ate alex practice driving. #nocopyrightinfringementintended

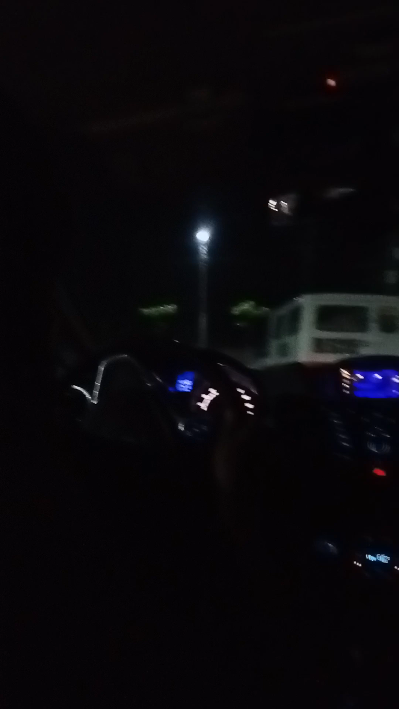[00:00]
aircon. Parang di naman niya. Parang di umabot. Nakaano ba yung bintana ng aircon? Ah, sige.
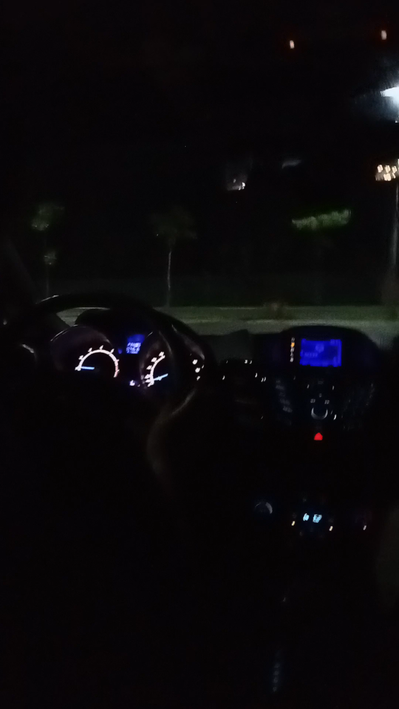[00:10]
Signal light. Paso. Na yan talaga si signal light. Paso. Gas. Tapos agad mo ito. Lagpas mo muna sa island.
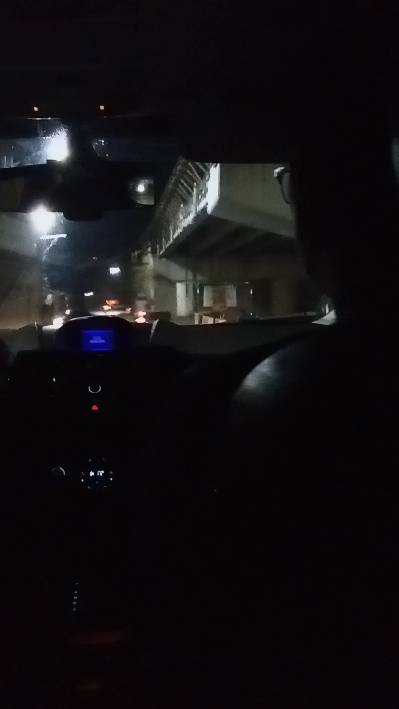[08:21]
Tikit na mo. Wala nang ibang sasaan. Daan-daan next kung di tayo. Careful. Kung may sasalubong na sa'yo dyan, motor. Ito, oo.
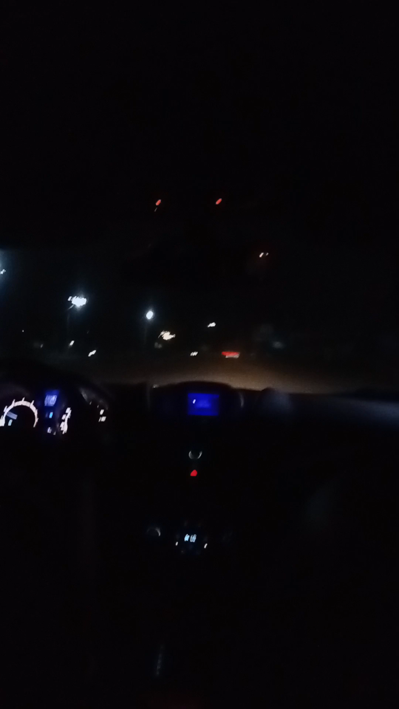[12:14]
Nasisilaw ka, magbagal ka. Yun, tulad niya, pitigan mo. Silawin mo rin.